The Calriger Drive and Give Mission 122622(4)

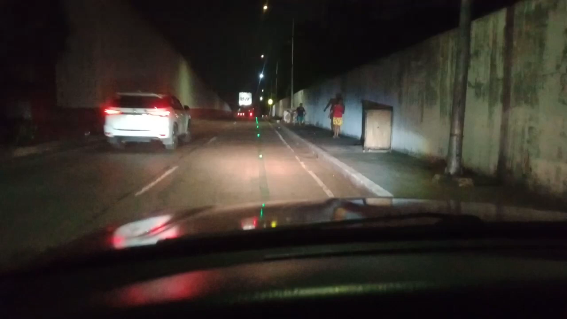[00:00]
Sama tayo sa side ng Santa Clara na yata ito. So yan, maraming pa rin talaga nakatira sa kalye.